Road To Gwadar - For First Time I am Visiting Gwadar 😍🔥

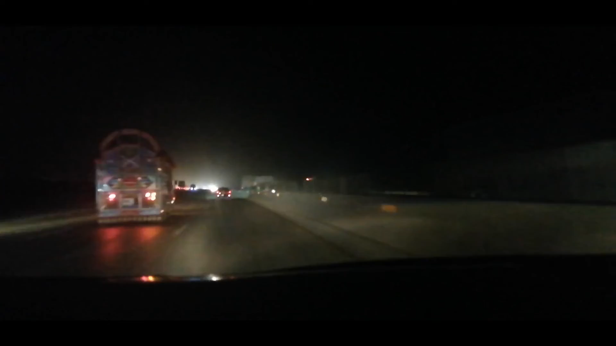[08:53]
तो गवर्नमेंट सोई भी है, जब से हम चढ़े हैं मोटर वे पे किसी वो पेट्रोलियम वाले की गाड़ी नहीं देखी, हर हर चौक पे मुझे ये मेरा चल बजाना बंद करवाएगा। वाकई वाला बहुत बुरा एक्सपीरियंस है, कैरी डब्बा का खांसी ही निकल रही होगी फास्ट टाइम में।
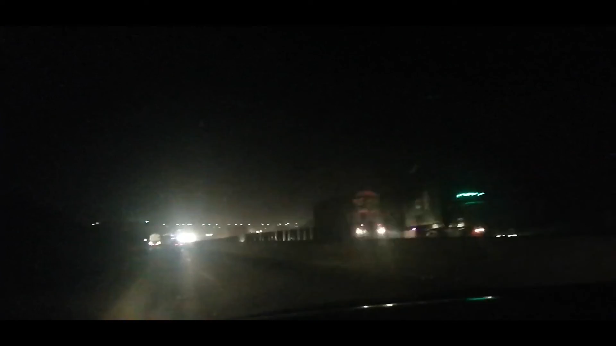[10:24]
लेकिन यहाँ से ट्रक ही ख़त्म ही नहीं हो रहे थे भाई। हम तो पिटते एक्सप्रेस हाईवे में इतना ट्रक हो तो देखने के बाद हम क्या जन्नत में वो गेट आ रहा है बैरियर का क्या हाँ नहीं जी